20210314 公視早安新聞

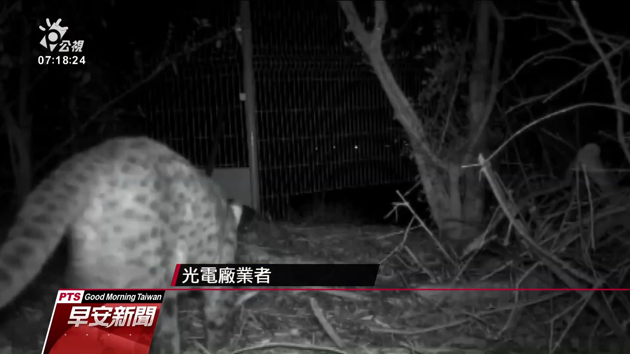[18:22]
光电厂内所架设的红外线摄影机清楚拍下石虎活动的影像在今年一二月就适度拍到石虎的身影除了石虎也记录到白鼻心幼欢等多种野生动物